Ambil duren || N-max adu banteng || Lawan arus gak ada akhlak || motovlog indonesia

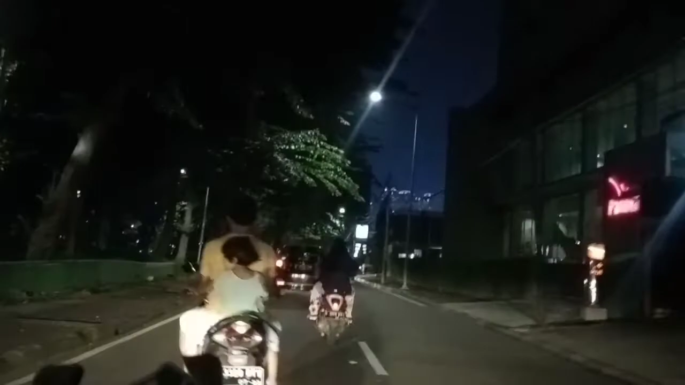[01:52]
aja terlalu gini pada di depan guys itu kombensinya sebelah kanan kalau mengisi bensin disitu ya guys kanjai dipersilahkan guys
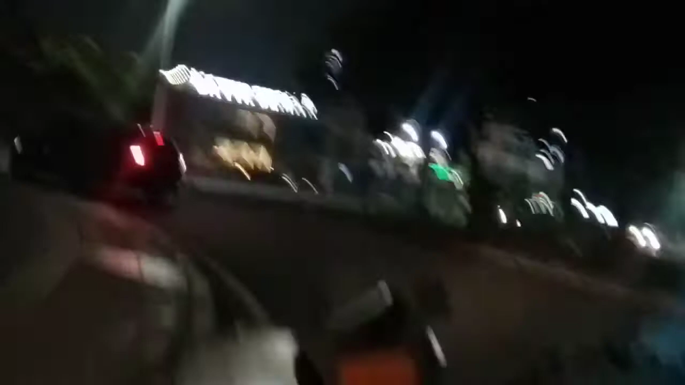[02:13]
ini tikungan paling ekstrim guys mesti tengok kiri ya jangan sampai terstrencet dari di sana kenceng banget guys uh pokoknya mau misi hati-hati dari sini ya guys tidak gelap lagi
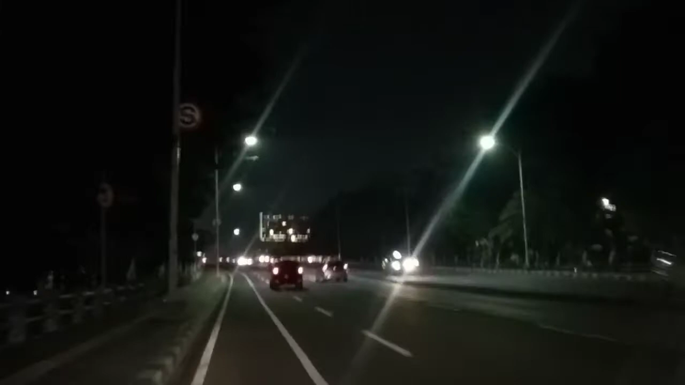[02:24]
Aduh selesai selesai selesai selesai aja sama juga manasnya guys weh biar aja lah ya
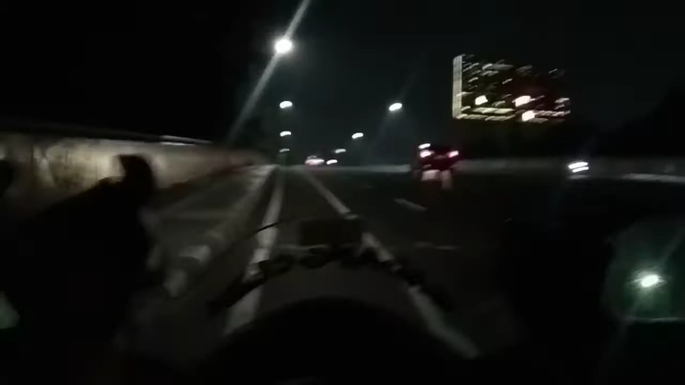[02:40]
buat kawan-kawan semua yang maupun video ini semoga diberikan yang kesehatan dimudahkan rezekinya di yang jomblo dicepetkan ketemu jodohnya yang lagi keres semoga cepat kembung dompetnya ya yang sakit disembuhkan penyakitnya ya begitu sajalah dari saya semoga
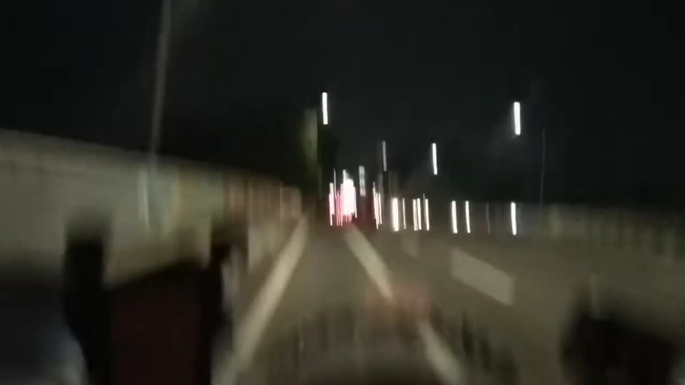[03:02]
sehat walafia dan bahagia semuanya ya kawan-kawan semua di depan lampu merah guys kita musti hati-hati karena eh apa namanya suka banyak yang kecelakaan disitu guys kita belok kiri aja ya guys soalnya disitu suka banyak orang yang nyerobot-nyerobot gitu jadi lagi serem udah ya ya ya ya nah
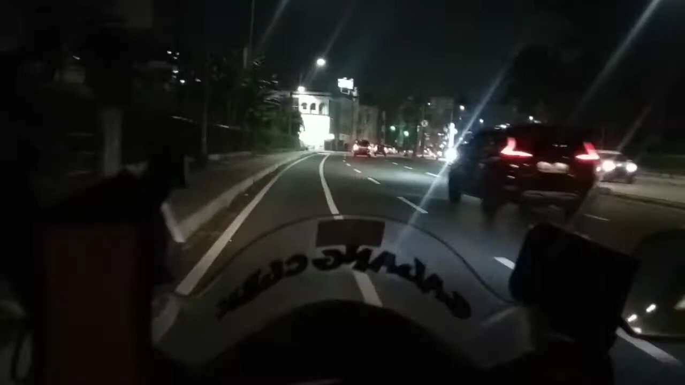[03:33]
ini lampu merahnya guys lampu merah jalan biak kedepannya itu rumah
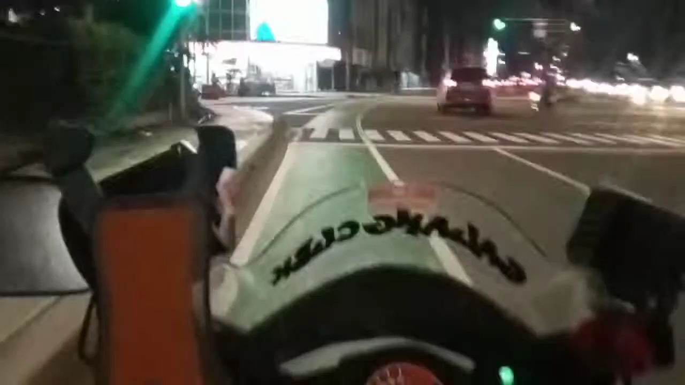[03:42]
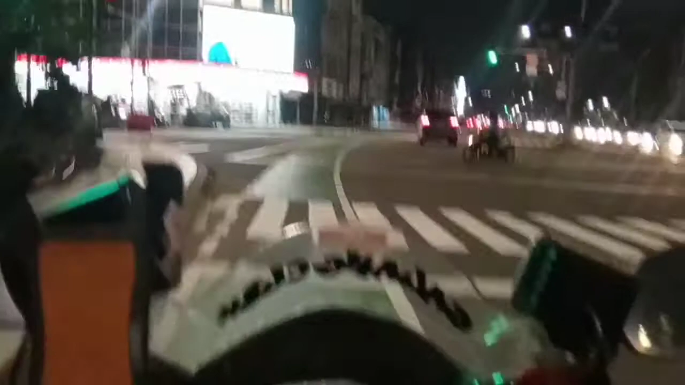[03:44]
kita kita ambil kiri guys nah
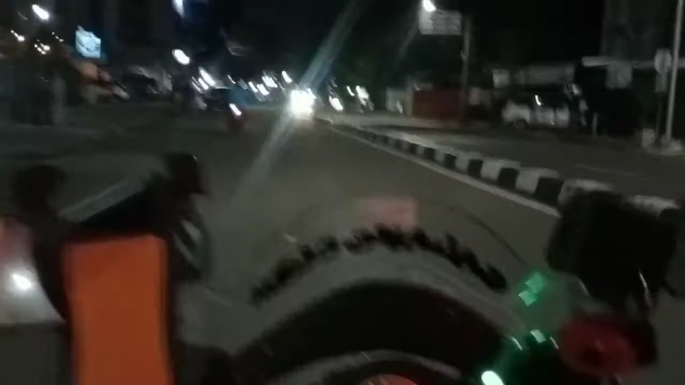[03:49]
kita
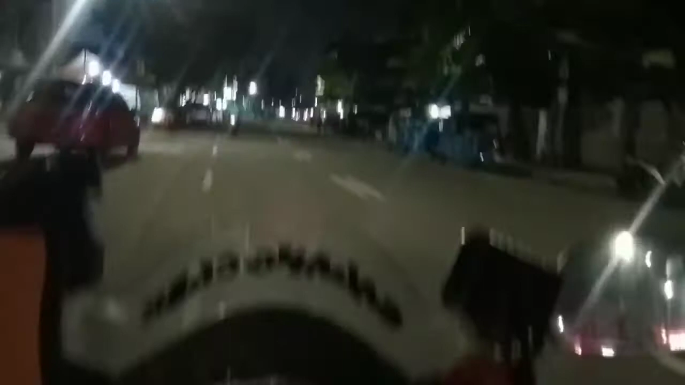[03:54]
belokan ini juga guys tempatnya daerah sini guys ini disitu
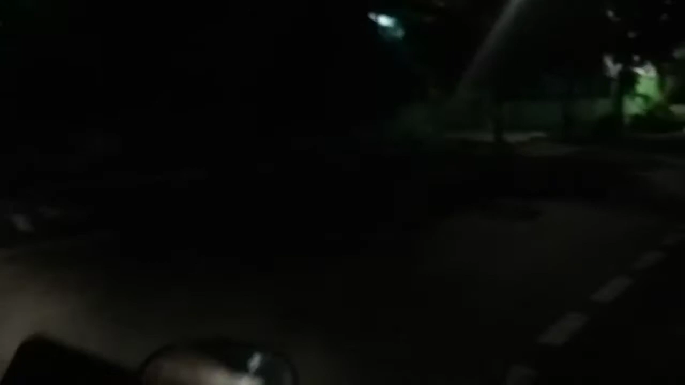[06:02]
di depan saya itu sebelah kiri itu
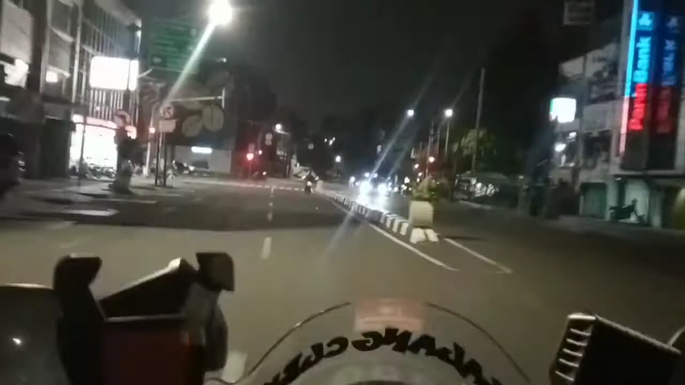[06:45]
banyak yang melanggar dan banyak kecelakaan nih lampu merah ini lampu merah tarakan ya guys kemarin disini
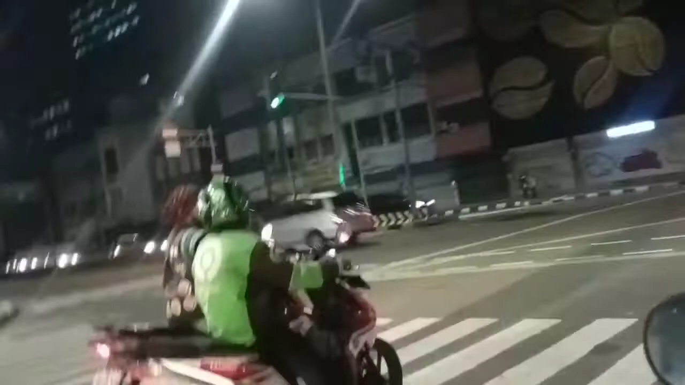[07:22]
bang jago gak ada ahlak uh main ini aja lawan arah itu bahaya itu jangan ditiru aduh terop
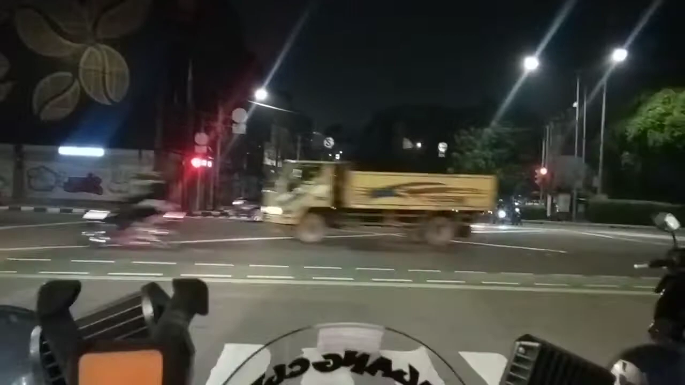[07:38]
ngeri banget tuh yang belok enek main seronok aja gitu uh
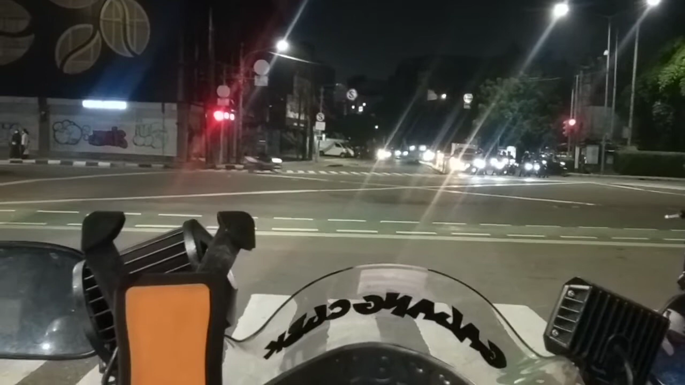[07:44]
kalau pepet itu tadi jegel aduh ngeri udah guys begitulah kecelakaan yang disengaja itu karena toal Allah sendiri jadi jadi kita mesti gimana ya
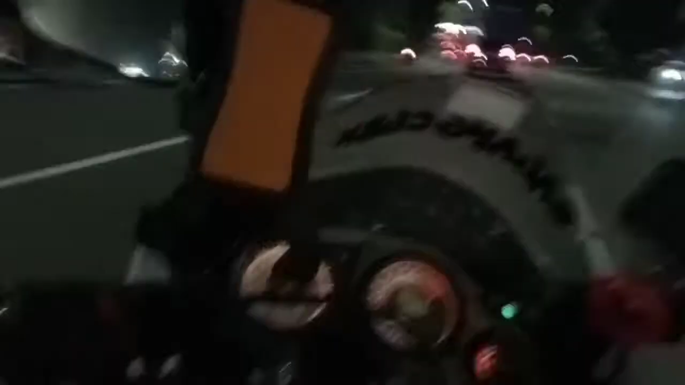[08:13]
nah belayar kita belayar anjir ini jalanannya nah mantap sekali guys truknya gede-gede karena udah jalan 10 kali ya ini jadi wah
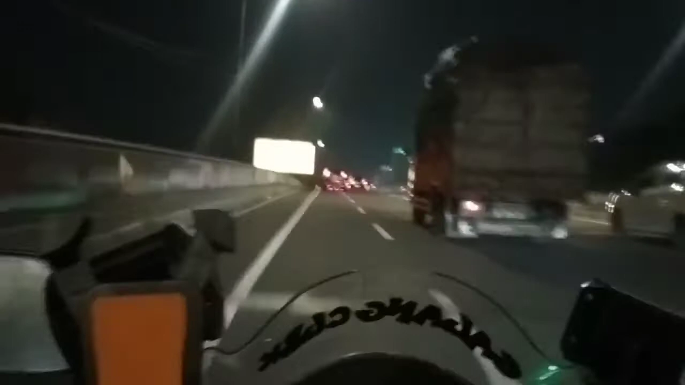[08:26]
mantap jalanan kita ini tomang raya guys nah
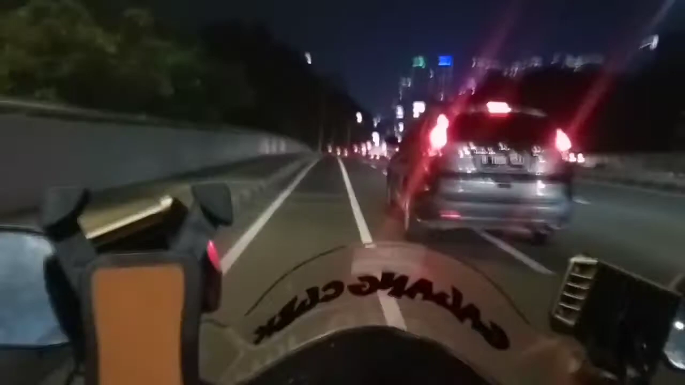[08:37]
aduh tuh sambungan jembatannya agak enak mencelot nah kita lewat sana aja lewat kamboja kita letak
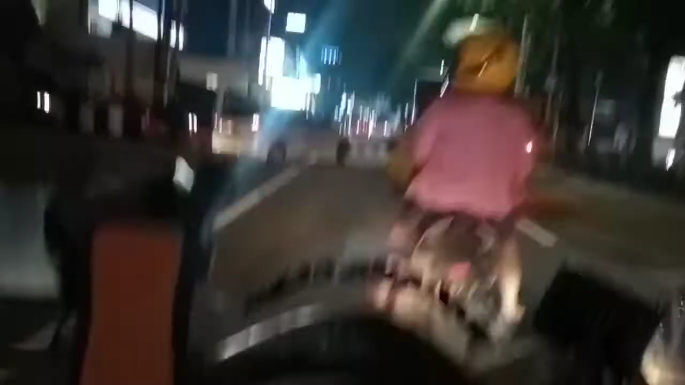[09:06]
hampir saja saya kurang rem gitu
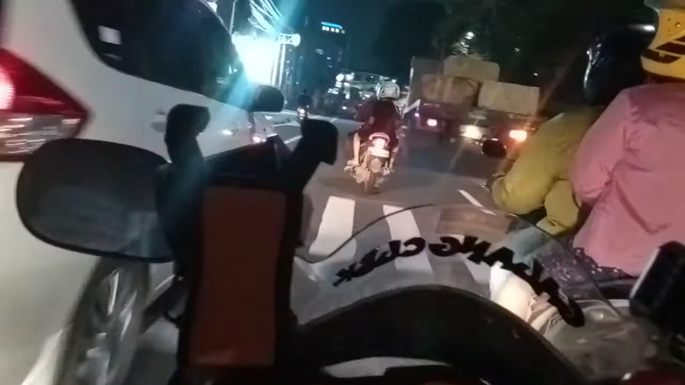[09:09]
nah kita kiri guys nantap nah ini jalan kamboja ya guys jalanan ini tembusnya ke tanah abang juga bisa ke taburan juga bisa palmerah juga bisa pokoknya kemana-mana juga bisa ke hatimu juga bisa guys
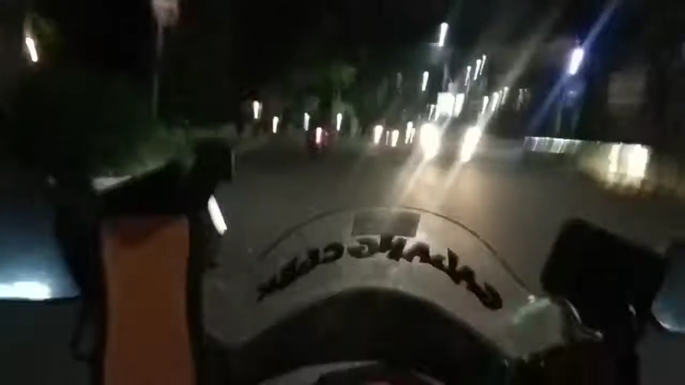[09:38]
hatimu iya hatimu wow wow
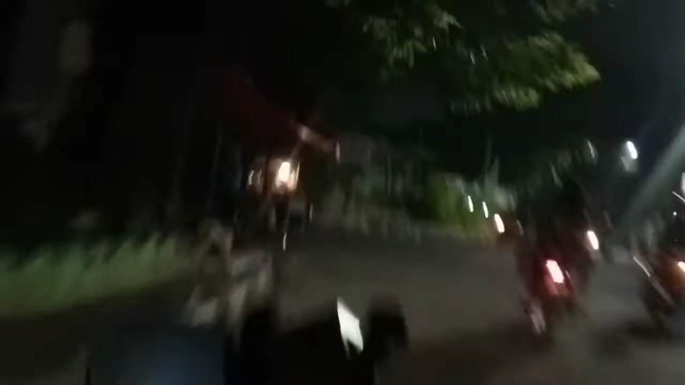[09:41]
nah ini jalan buni jalan bidara terus jalan buni ke ujungnya